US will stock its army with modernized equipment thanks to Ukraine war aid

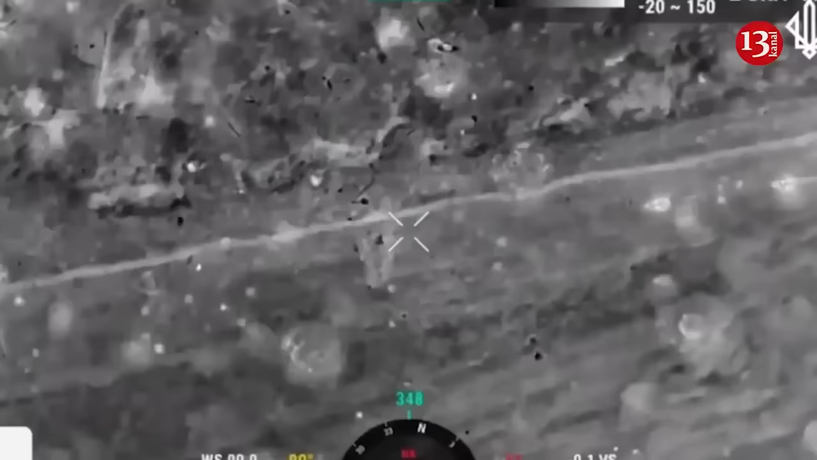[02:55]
the 92nd Assault Brigade of the Ukrainian Army repelled an attack by Russian motorcycle troops near Bakhmut in eastern Ukraine.